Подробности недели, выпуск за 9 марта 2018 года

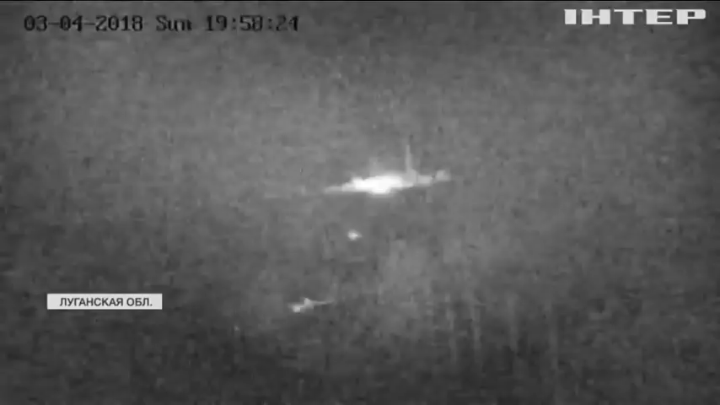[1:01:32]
наблюдения которую установили военные зафиксировала обстрел боевики
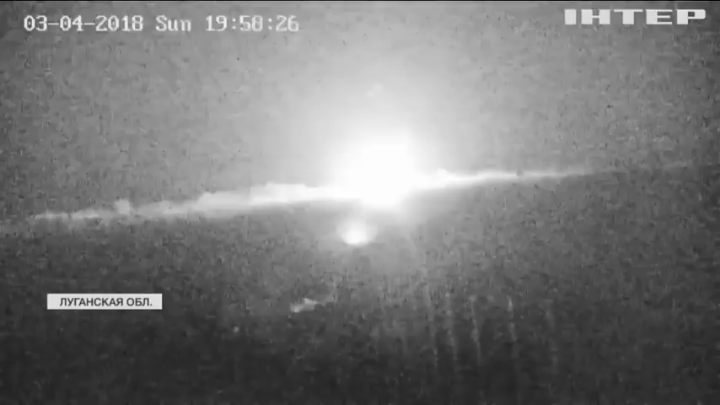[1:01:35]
открыли огонь с господствующей высоты из зенитного орудия снаряды пролетают высоко над дорогой в направлении жилого массива